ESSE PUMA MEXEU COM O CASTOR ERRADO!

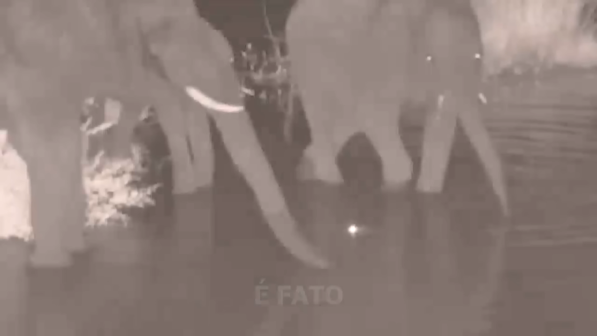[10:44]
Pode-se ver o brilho nos olhos do crocodilo, ainda à espreita. Porém, desta vez, ele não investe contra os gigantes.
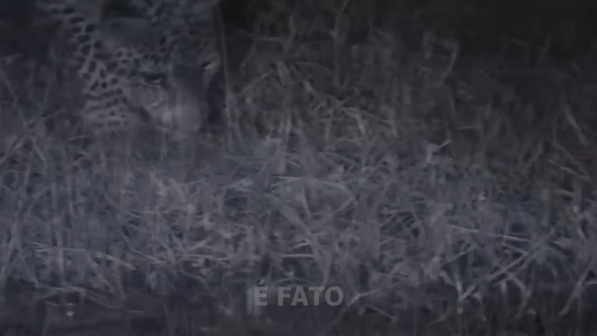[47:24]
Ele mantém os olhos atentos nos bagres que sobem e descem. Sua filhote, curiosa e focada, observa os peixes com atenção.
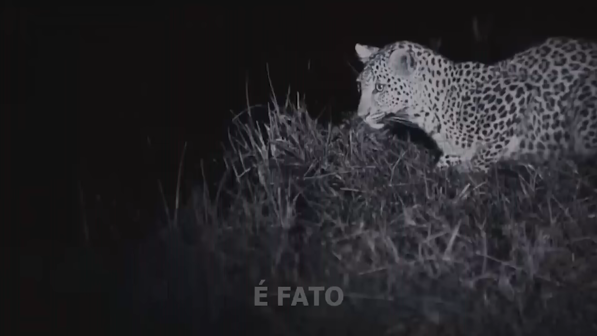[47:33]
Eu não imaginava o que eles iam fazer a seguir. A filhote, normalmente cautelosa, decide tentar primeiro. Seu segundo ataque é mais ousado, mas suas garras não são longas o suficiente para pegar os peixes.
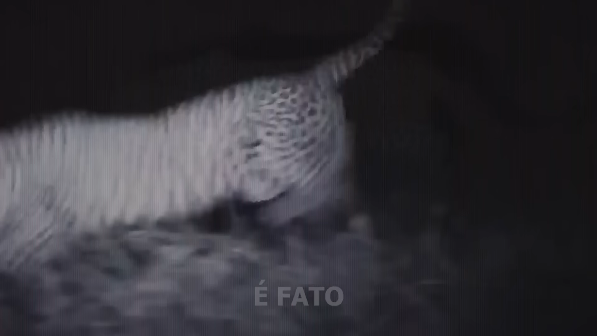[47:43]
Então, ela reúne toda a sua coragem e literalmente morde o problema. Na terceira tentativa, finalmente consegue. Com o sucesso dela, o resto da família se anima e começa a participar da caça. Embora seja sabido que os leopardos pegam peixes em rios que estão secando, vê-los caçar quando a água está alta é uma raridade.
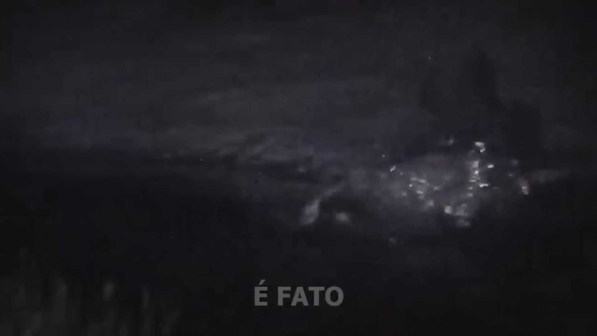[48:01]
Parece que até os leopardos estão aprendendo novos truques por aqui.
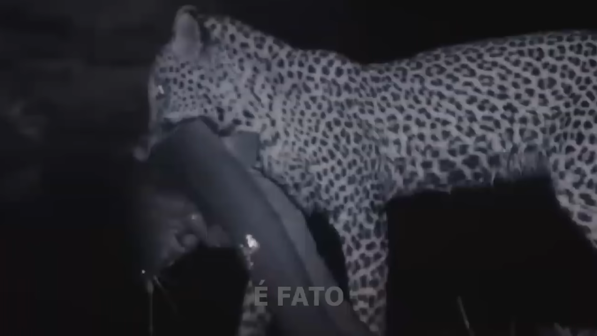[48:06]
A mãe e seus dois filhotes correm e mergulham no rio, exibindo um comportamento verdadeiramente notável.